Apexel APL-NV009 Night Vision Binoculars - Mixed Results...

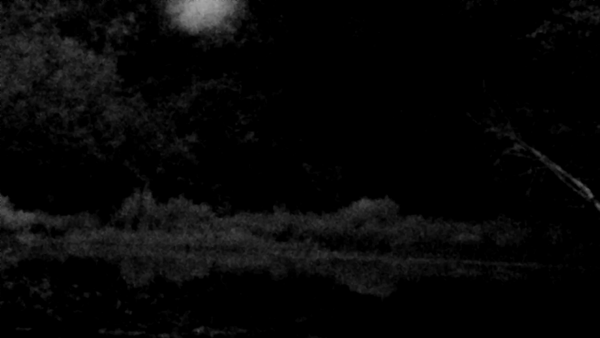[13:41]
Dialing in that focus off into the distance. Going to 5x zoom.
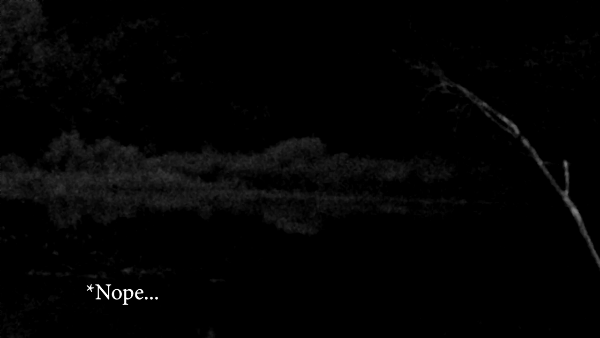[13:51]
And all in all, it is pretty grainy. It's not great. And so now back from my initial nighttime footage, mixed results, not great.
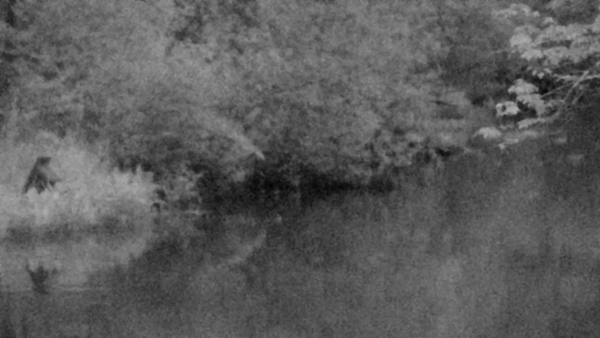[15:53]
So I'm gonna do my best now that I'm back in the studio, and you can see at this point, I am adjusting the IR emitter intensity as we work through this footage. So I'm not sure exactly what set point I'm on, but as you can see, I am adjusting the IR emitter up and down to reflect the overall brightness in the scene. Now, you'll notice a few things. First off, as I work through the scene, kind of trying to get in and out of different areas, again,
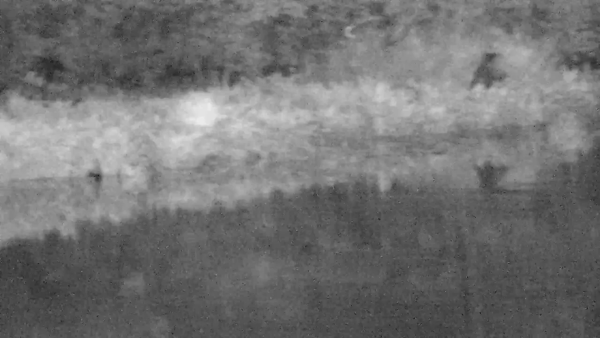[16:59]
So some of what I'm trying to do here is really leverage the IR emitter to an efficient brightness to get an optimal picture, to zoom in and out of darker areas, and then increase the intensity as I go. But again, that is not reflected in the actual imagery that you see here on the recorded footage.
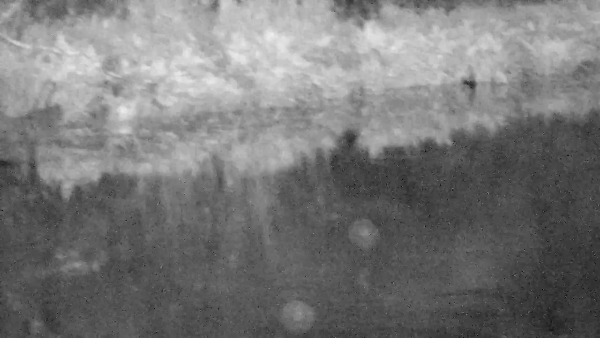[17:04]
But generally speaking, now that I did have the ability to increase the overall intensity, that's not too bad.
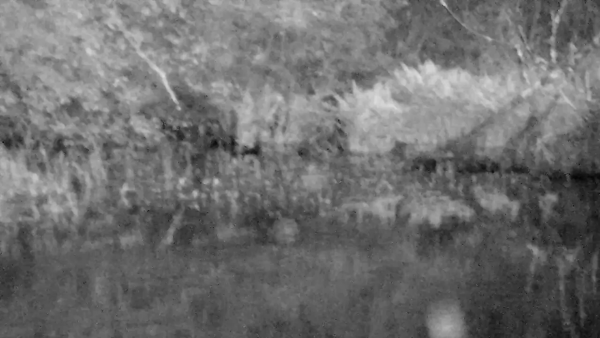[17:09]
Now you can see going from different points in time with the IR emitter off to the basic sort of general nighttime sensor mode,
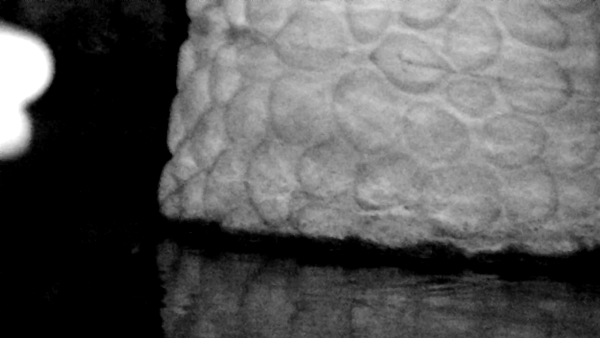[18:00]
But again, a very dark area that really does need a good amount of light to illuminate it.
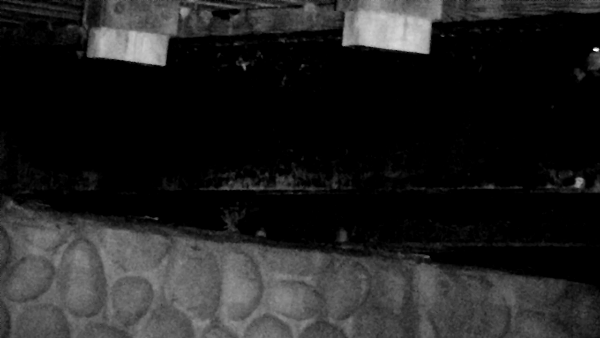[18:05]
And you can see the IR emitter doing a nice job. As I pan around and get into sort of different difficult areas,